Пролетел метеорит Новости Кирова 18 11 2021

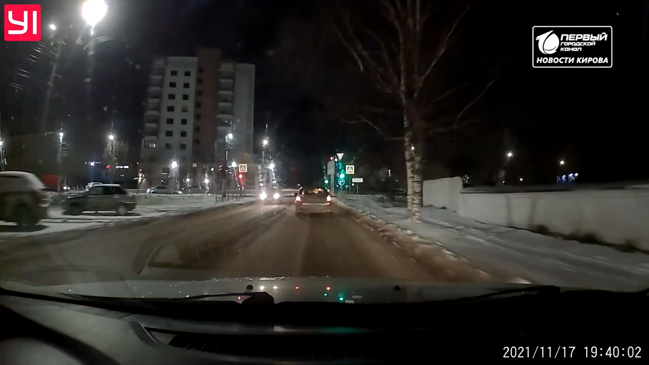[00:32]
Неопознанный объект пронесся по небосводу вечером среды 17 ноября. Кировчане возвращались домой с работы и увидели яркое свечение.